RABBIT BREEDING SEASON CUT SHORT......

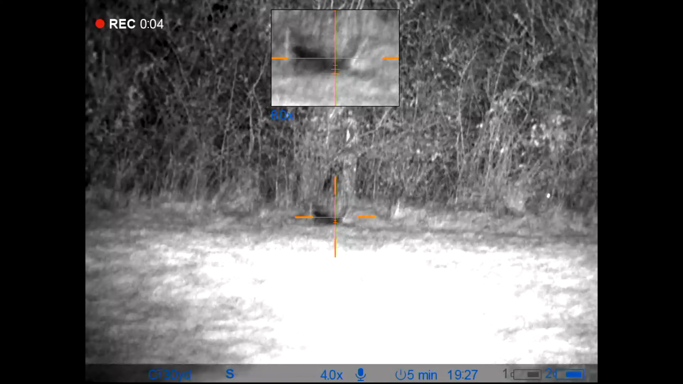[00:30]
Tonight the rifle is the LR Lithgow 2.2.
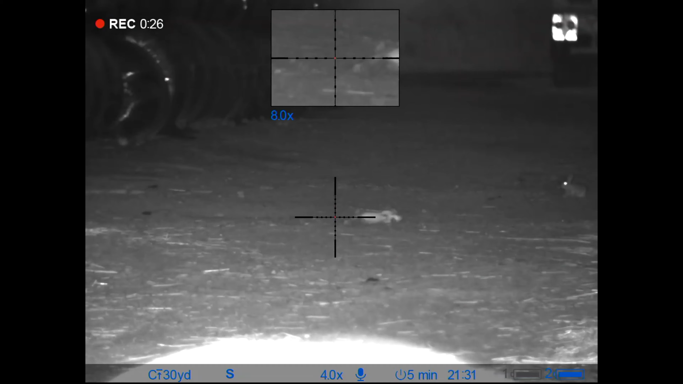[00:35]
It's a left-handed rifle.
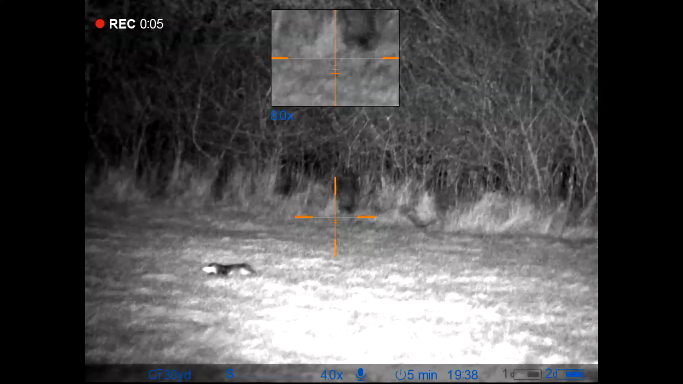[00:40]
On top of it the Sightmark Wraith together with the IR light that the Wraith comes with.
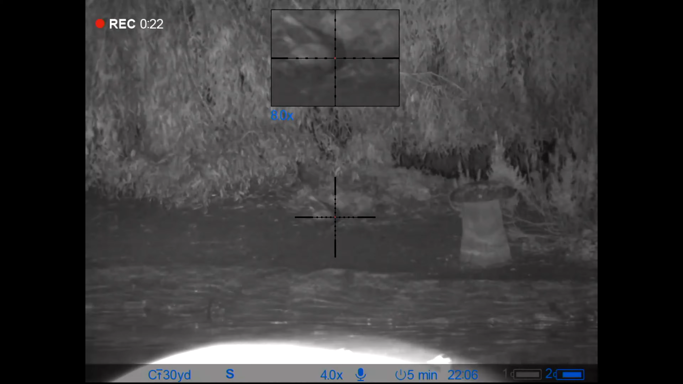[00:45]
So I'll be driving around just myself. Let's have a look see what happens tonight around the airfield.
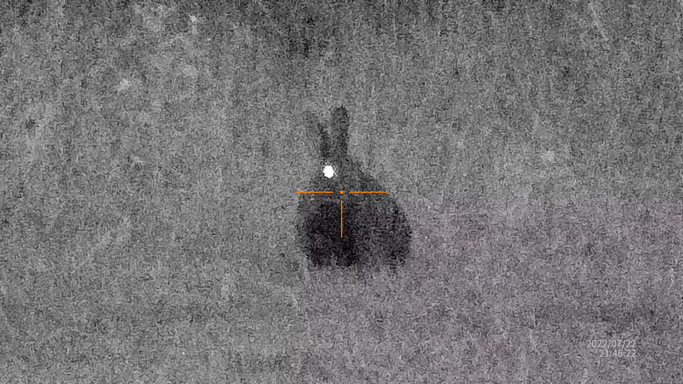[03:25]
So the sight mark is set on 4k and I probably think what I might do the next time is just revert it back to
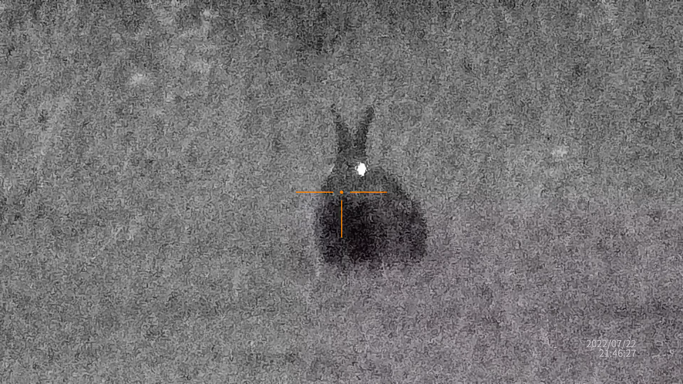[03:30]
HD for nighttime footage because it does seem to struggle with the low light capabilities so it's a work in progress on that.
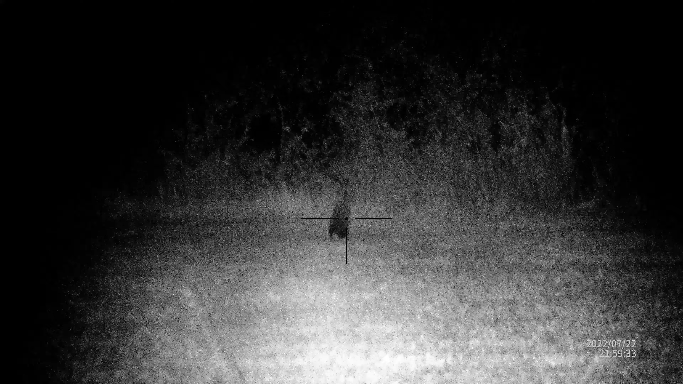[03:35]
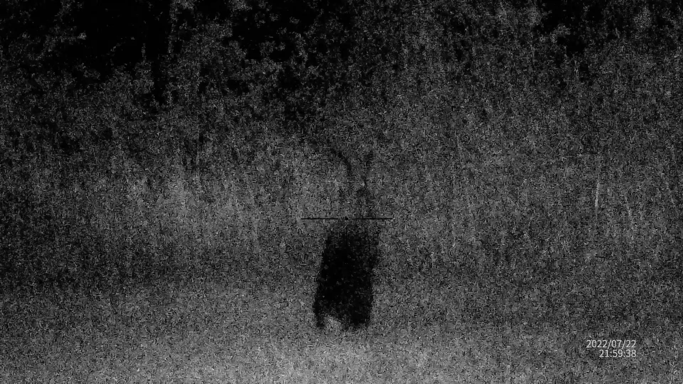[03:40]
I'll have a few practice sessions around the airfield and see if I can get these nighttime vision pictures a little bit better but you can see a rabbit's a rabbit.
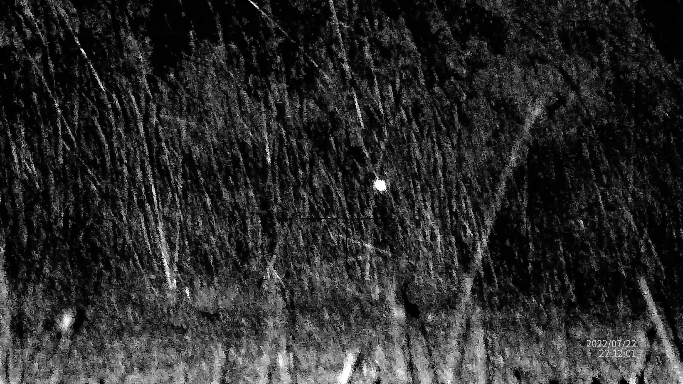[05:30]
That one's quite deep back into the grass but I think it's probably not enough to.
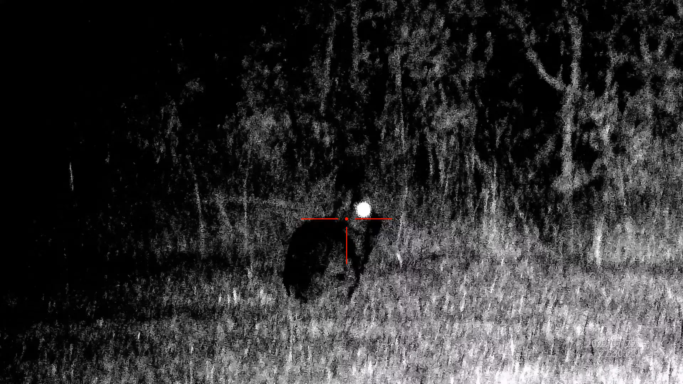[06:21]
this fellow is 64 yards away.
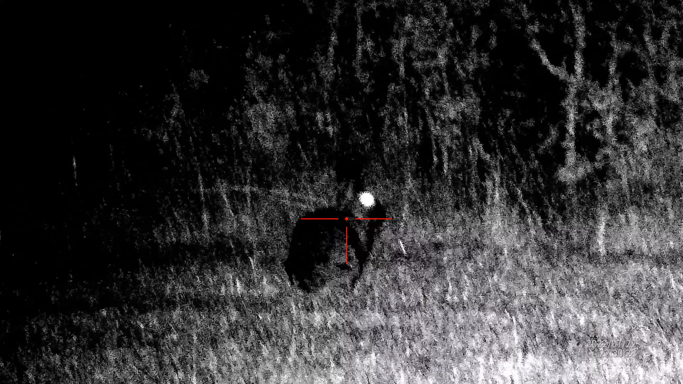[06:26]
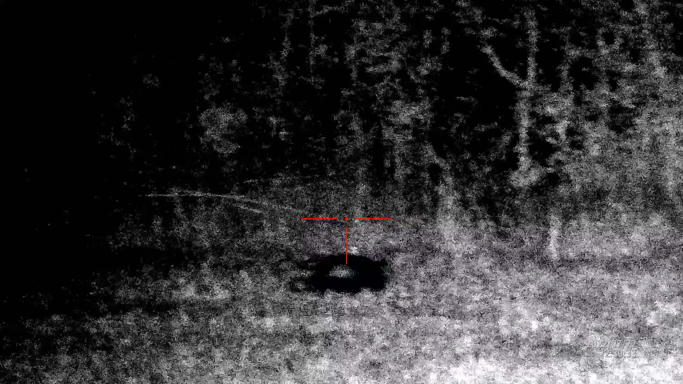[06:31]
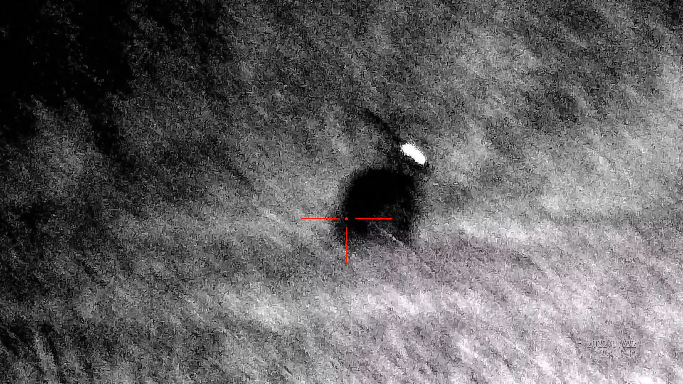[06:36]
I'm trying to get this really nice shelf focus,